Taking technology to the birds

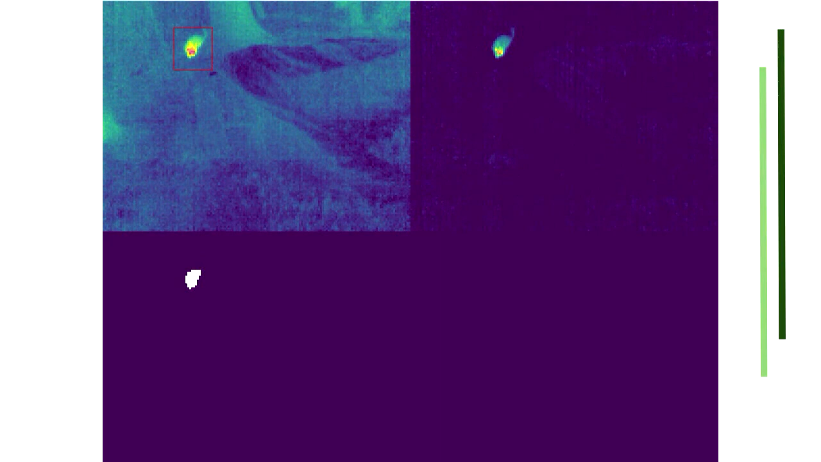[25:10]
And as it comes out of the tree, what we're doing is we're taking away the background noise. And that's what you see in the right top corner.
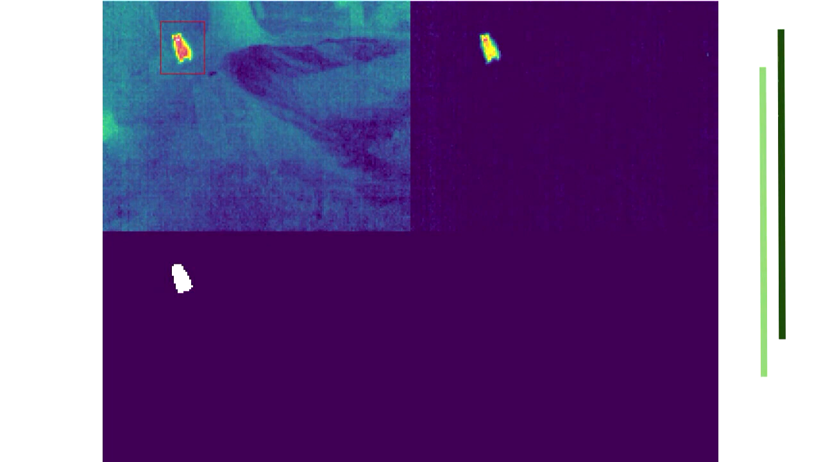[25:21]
And then what we basically try and do is make sure that we get a bit of a glob. And that's what this mask down below is showing,
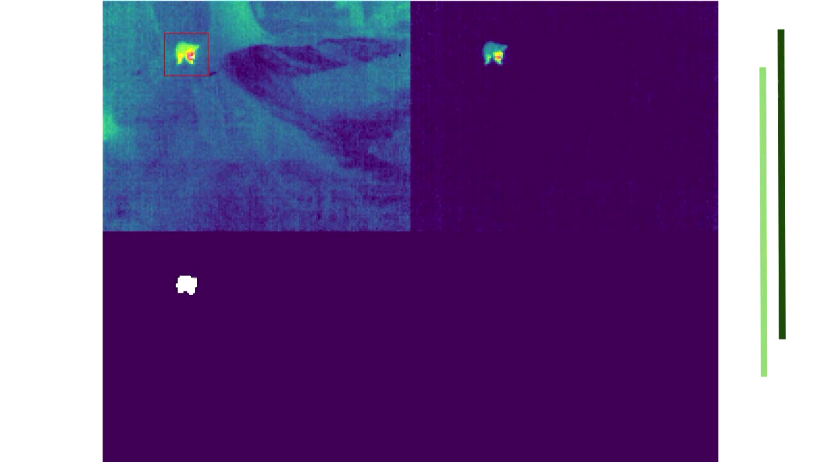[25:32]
how many pixels are bright enough that we think that that's most, or could definitely, might be an animal.
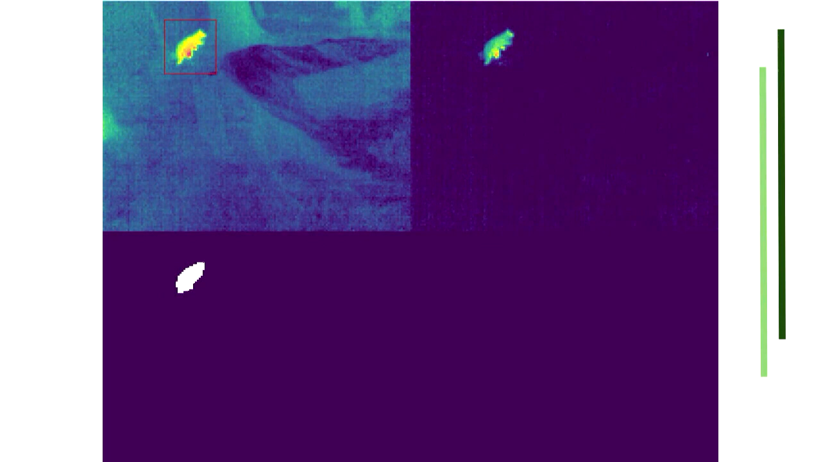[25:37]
And so when we get enough pixels and there's several of them together,
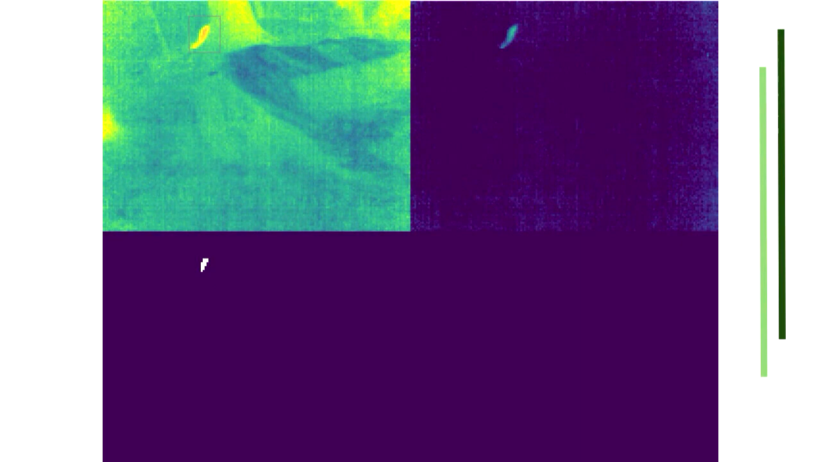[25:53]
Now, it's quite amazing because you can see quite well there, but actually what the track looks like is this.
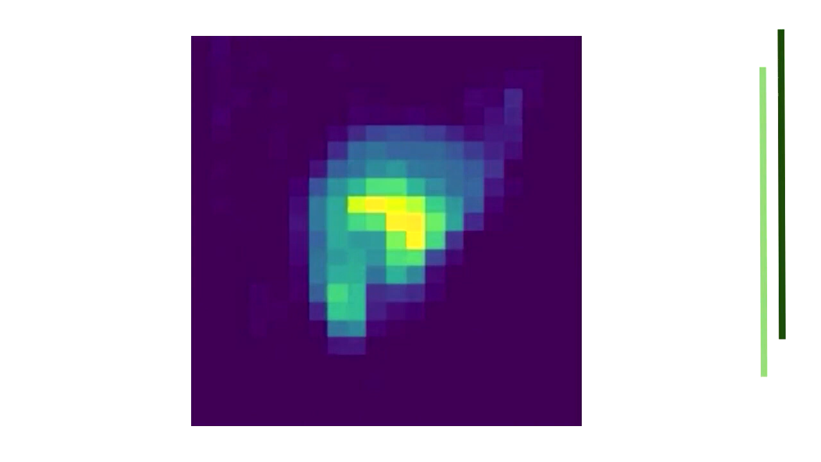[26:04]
So this is what we're doing our machine learning on, which is not very high fidelity.
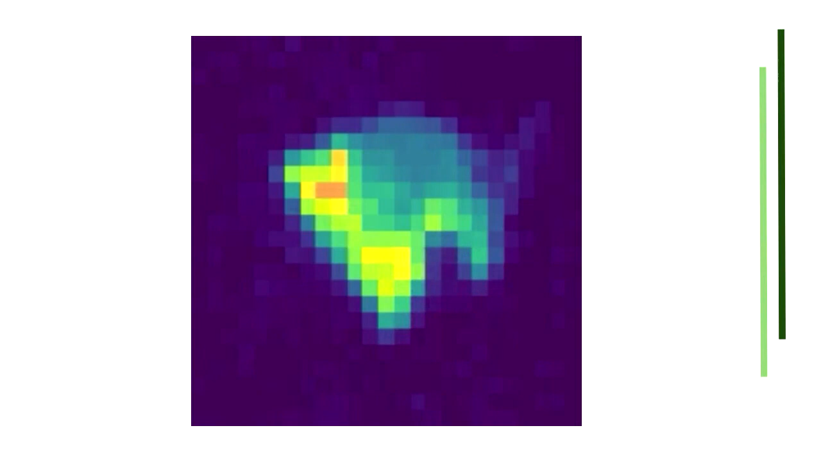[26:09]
So we're really hoping that Fleur come out with just a little bit better camera,
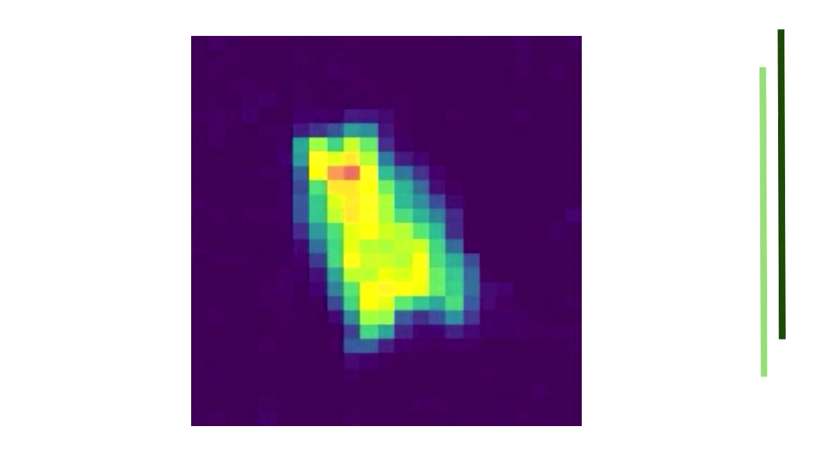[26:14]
because that will let us see animals further away and identify them, although they do tend to get hidden with foliage as well.
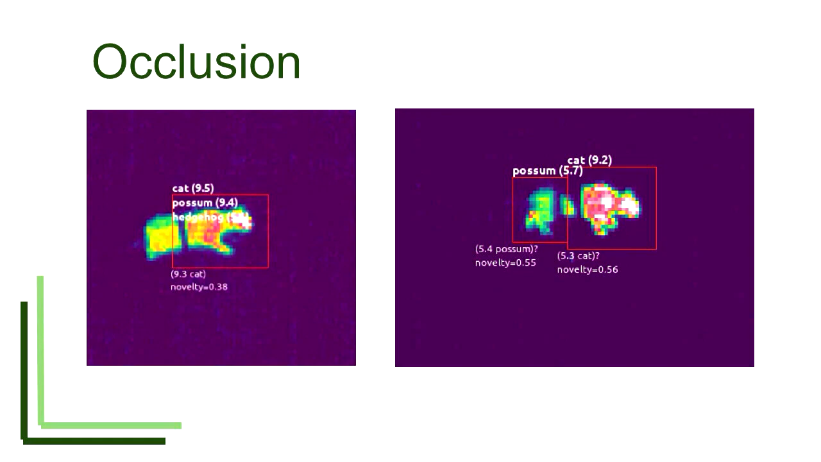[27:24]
it gets chopped in half, it's not joining the two bits together, which probably makes more sense. And that's something we're working on now. So now we've got the tracks, we're going to move on to actually classifying them to an animal. So these are the main animals that we're interested in.
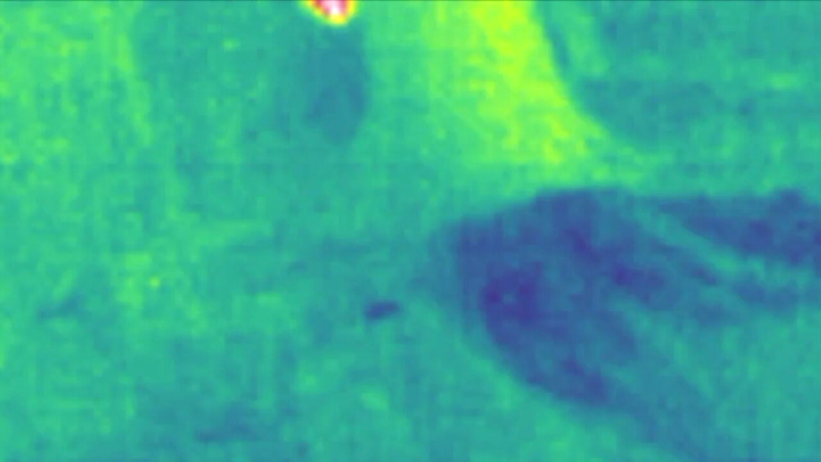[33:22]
the possum video again with the machine learning now, and you can see that 1.7 rat, it first of all thinks it's a rat.
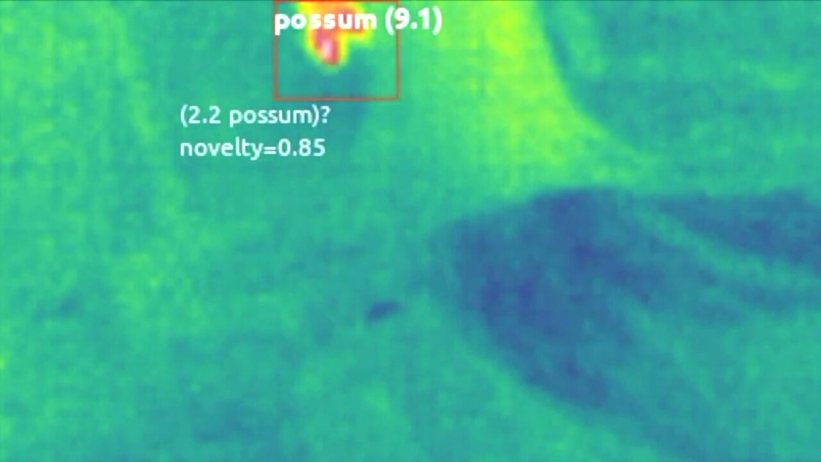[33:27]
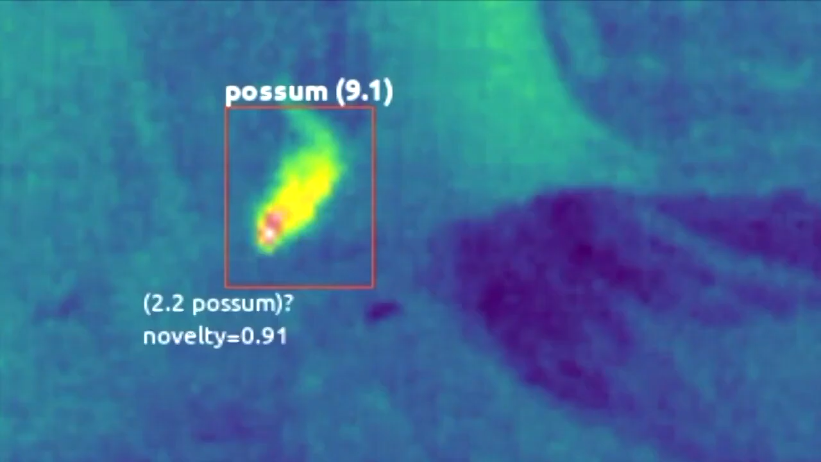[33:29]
It's not very convinced it's a rat,
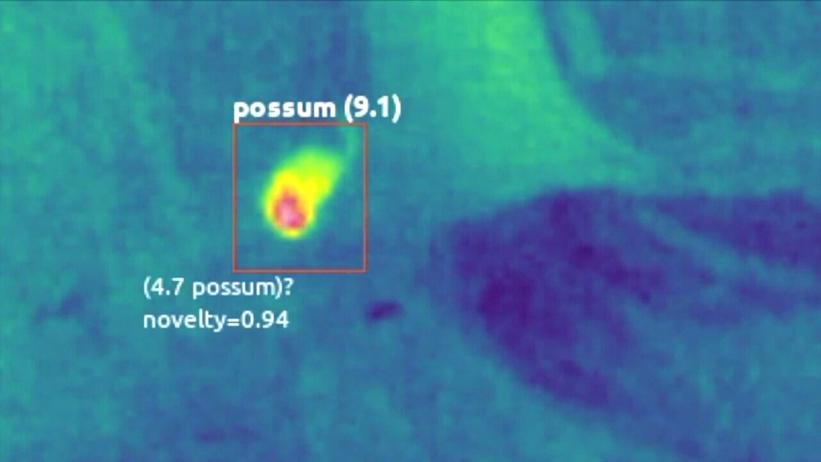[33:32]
and that's why it's got a question mark at the end, and then as it moves, it starts to understand,
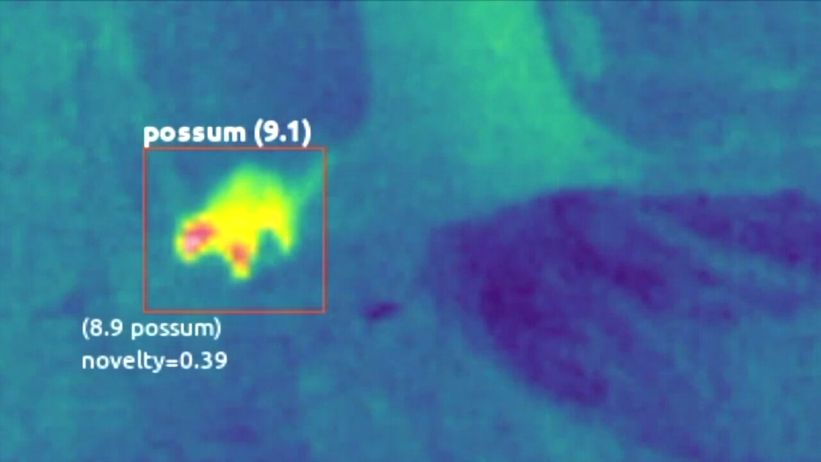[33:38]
hey, this is actually a possum, and then it works.
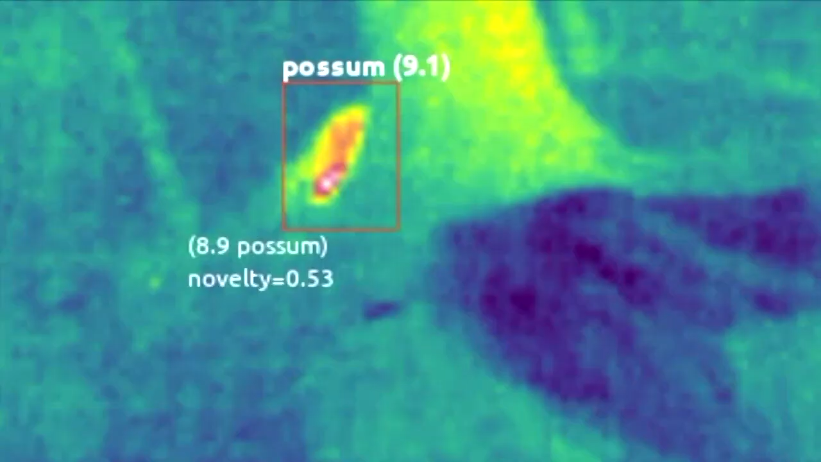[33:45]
So you can see how that memory is really affecting